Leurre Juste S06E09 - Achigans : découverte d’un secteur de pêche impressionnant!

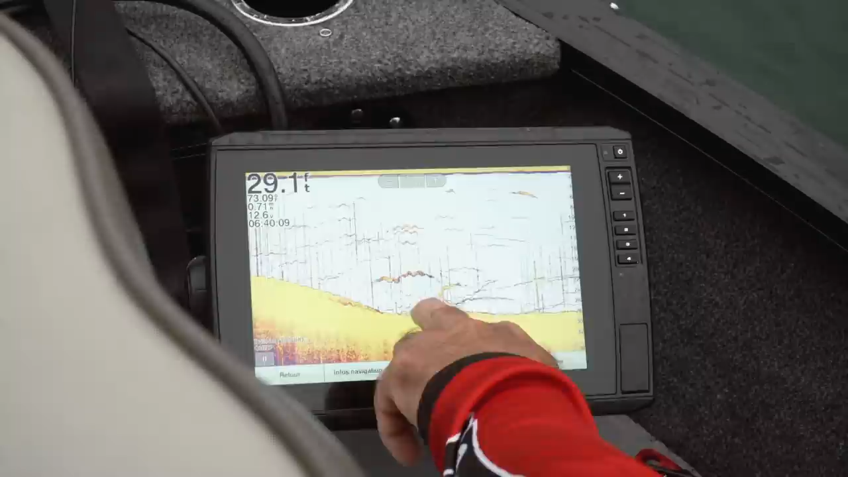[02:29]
On screen: depth 29.1 ft
Puis on voit vraiment là, qu'il y a des poissons qui sont positionnés là. Il y en a en suspension aussi. C'est vraiment une zone où il y a peu de courant.
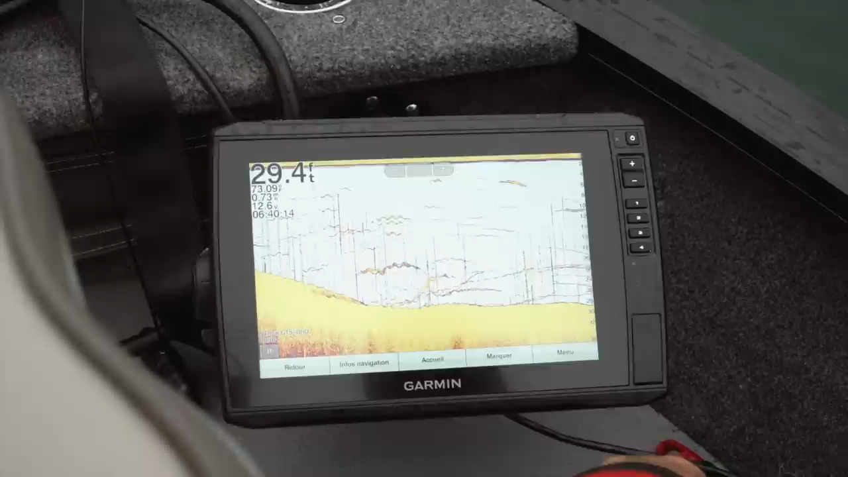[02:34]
On screen: depth 29.4 ft
En plus, il y avait une protection ici avec le petit bouton. Fait que les poissons sont là.